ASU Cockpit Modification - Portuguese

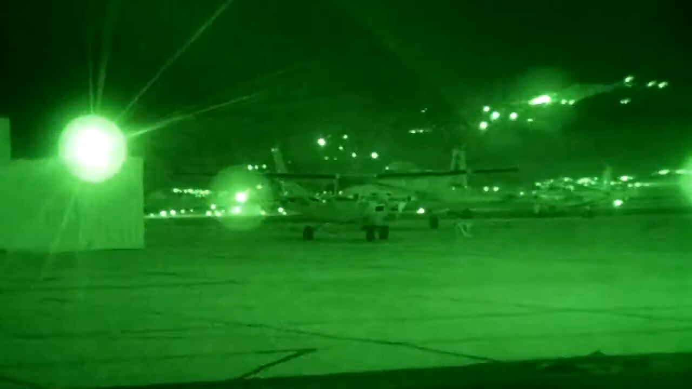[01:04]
uma aeronave com iluminação padrão produz fluorescência, claridade excessiva e reflexões no campo de visão do piloto.
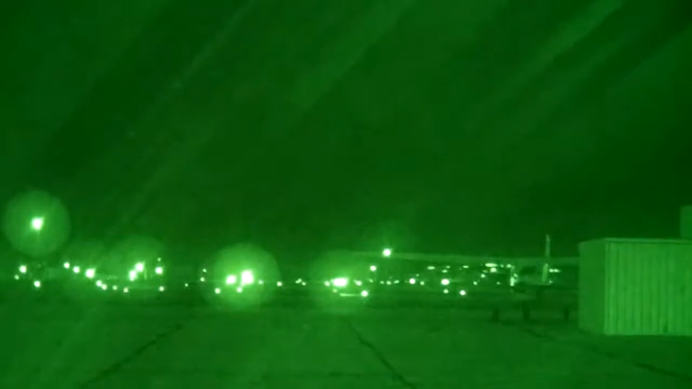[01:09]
A ASU elimina este problema instalando uma combinação de luzes, filtros,